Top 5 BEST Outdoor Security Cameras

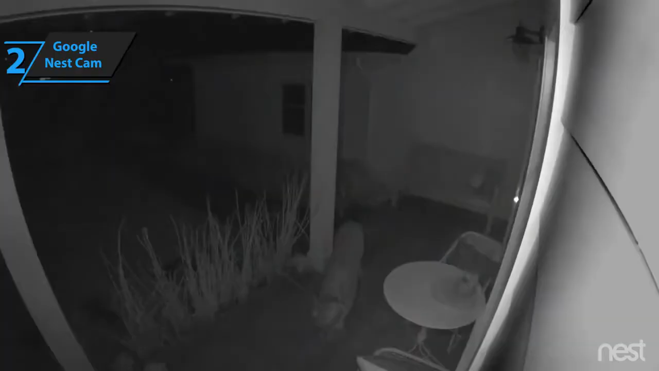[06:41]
As a matter of fact, the Nest Cam features eight ultra-strong LED infrared lights that make taken nighttime footage incredibly sharp and accurate.